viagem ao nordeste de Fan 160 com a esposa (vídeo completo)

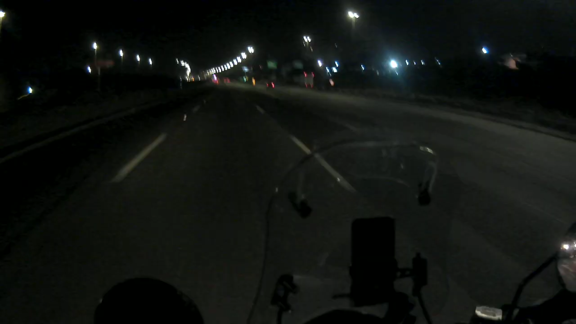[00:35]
É isso aí, meu povo. Fernandinho, aqui é o Paulo. Acabei de sair da Dutra Fernandinho aqui. Acabei de pegar ela. Agora é só sentar o bambu e ir embora. Se Deus quiser. Pretendo dormir hoje lá na capital do queijo, né? Ali, BH.
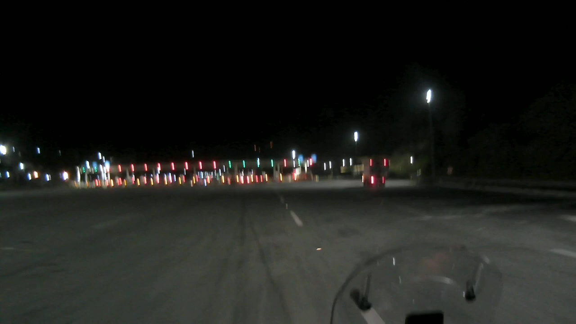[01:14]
E até BH é só pedaginho de 1,15.
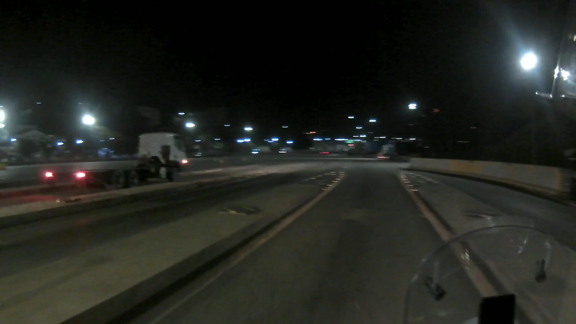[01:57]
Isso aí, galera. Primeiro pedaginho aí, ó, R$1,15.
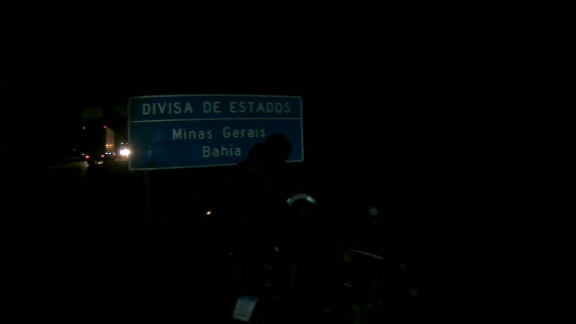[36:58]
Aí, ó! Divisa do estado, Minas, Bahia.
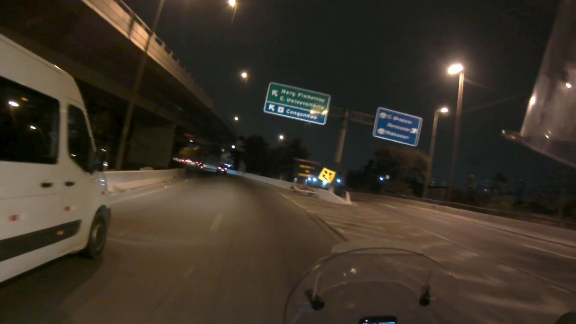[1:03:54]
Que nunca mais eu ia chegar nessa marginal Pinheiros aqui, velho. Ave Maria.